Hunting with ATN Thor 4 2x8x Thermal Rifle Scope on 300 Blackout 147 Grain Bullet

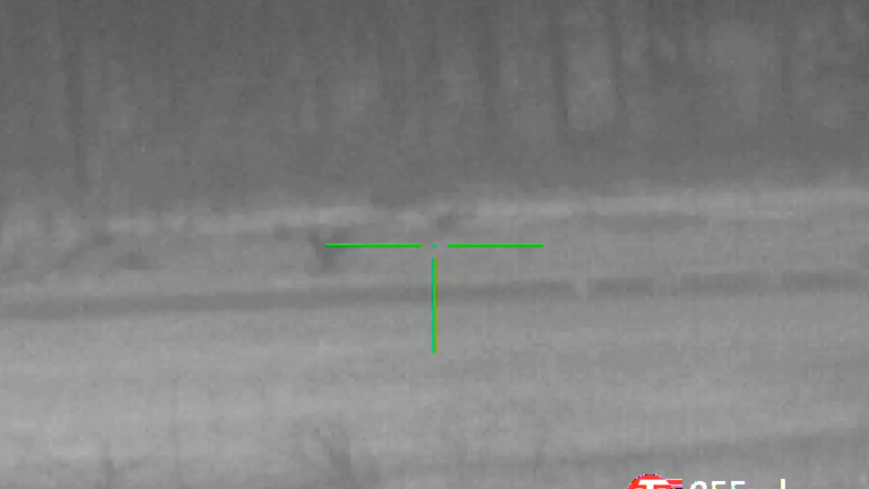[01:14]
He's been around in circles. Goddamn, I got him in.